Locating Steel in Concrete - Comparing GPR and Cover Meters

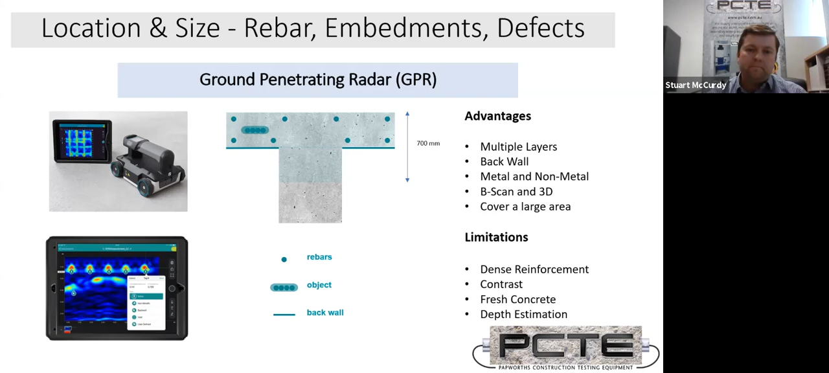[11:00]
Fresh concrete can limit how deep we can see because of the moisture content and depth is an estimate, which I'll get into. We'll go to the next slide.
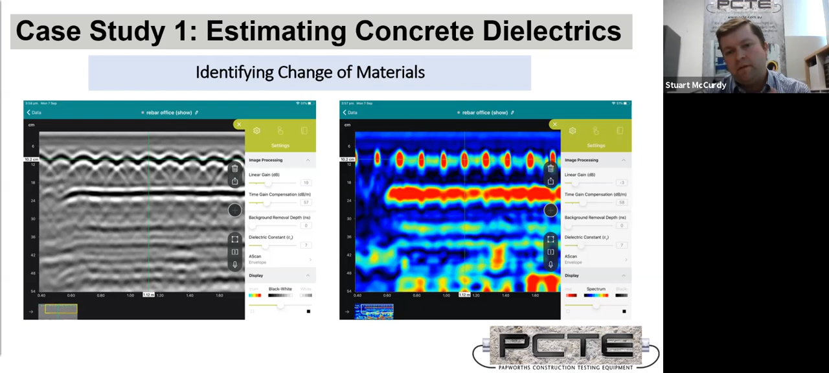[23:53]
I found a bar at 1.12 meters from where I started. And my depth estimate was around 102 millimeters. That's not the best way to pick a point because you have this red dot or on the left hand side, you have a white, a black and a white line. So where within that dot is actually the change from concrete to steel. We can bring up an A scan. We just basically slide, slide our finger over, and we get the A scan view.
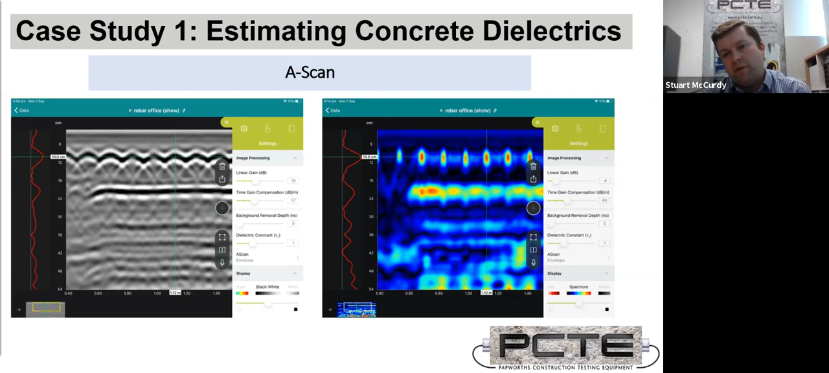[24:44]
And I'm still using a dialectic of seven, but I'm picking a better point for where I actually think I've changed materials. Now we're going to get into ground truthing.
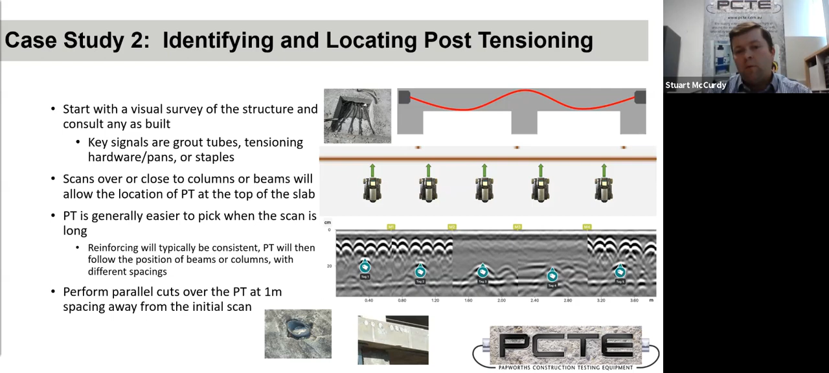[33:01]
So here we are, we're doing a number of multiple cuts and you can see in the scans below that the post-tensioning starts at the top and then gets deeper along, along the mid-span and then comes up again. Once we've done a couple of markings on that post-tensioning and confirmed, yeah, it is a post-tensioning strand, then on the next, on the next, uh, one here, we can actually just go straight over top of the post, post-tensioning strand and see it dip and come back up again,